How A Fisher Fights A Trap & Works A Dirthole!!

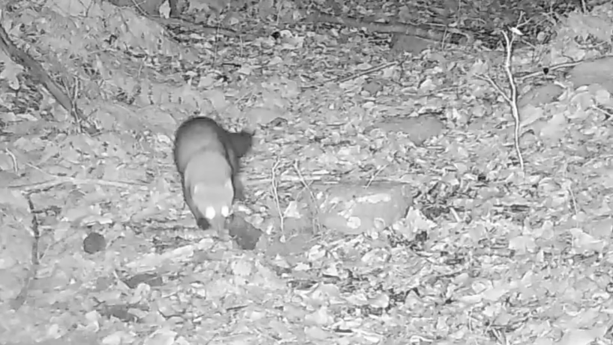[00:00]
Right here we have a fisher working a dirt hole set and you're going to notice the distance between her head and her feet.
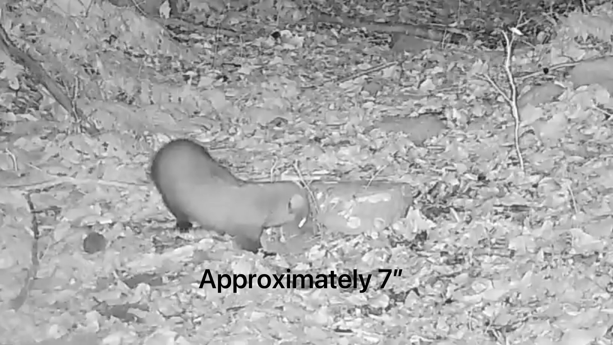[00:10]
My trap is actually in between both and she did not get caught at this set.
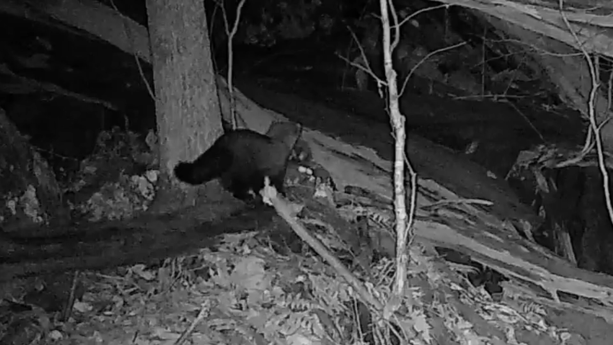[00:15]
You'll notice here she's carrying away the hind quarter of the raccoon.
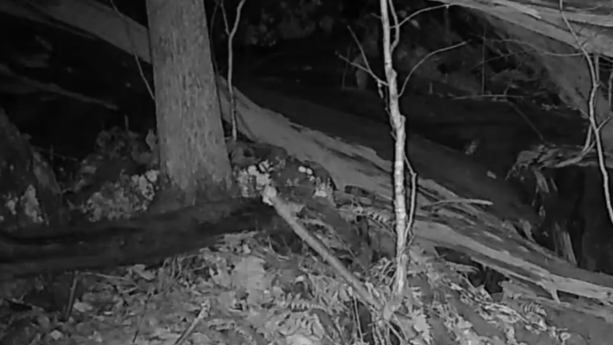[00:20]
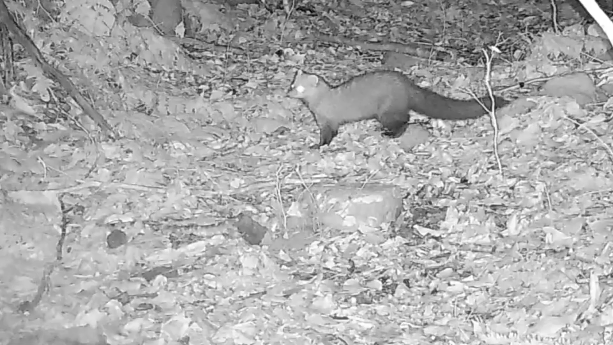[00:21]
Here she is, she came back very persistent. She goes back to this set and she actually came back to the set two or three times looking for more meat. Meanwhile she had already cleaned it out. Here she is working the second set below,
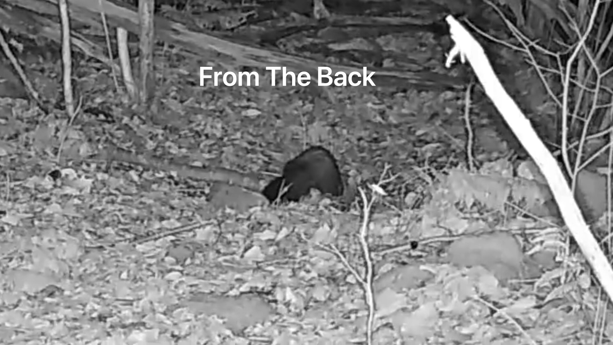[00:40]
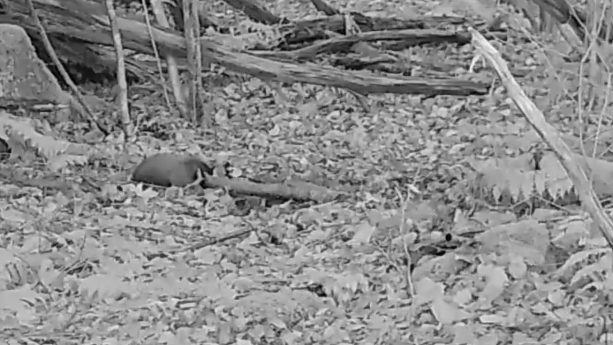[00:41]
the one she actually gets caught in and at this point she's caught and I want you to see how she fights that trap and rolls. From this point forward I will be adding more swivels to all the traps that I use for fishers. Thanks for watching. Catch you in the next one.